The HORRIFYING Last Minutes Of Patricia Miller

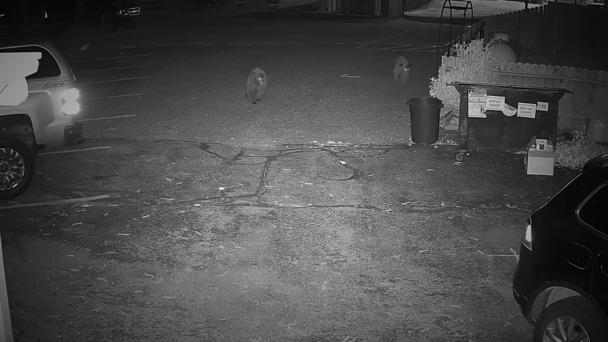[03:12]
eventually come into the neighborhood to
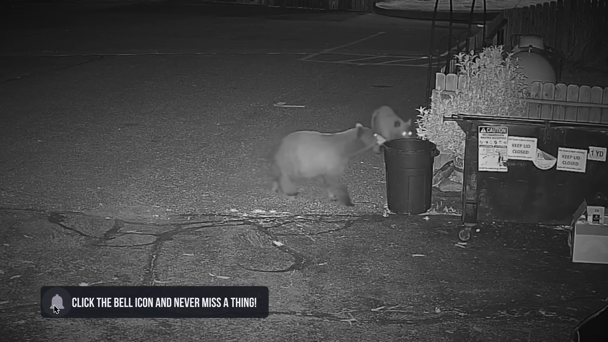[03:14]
feed on whatever was available before entering hibernation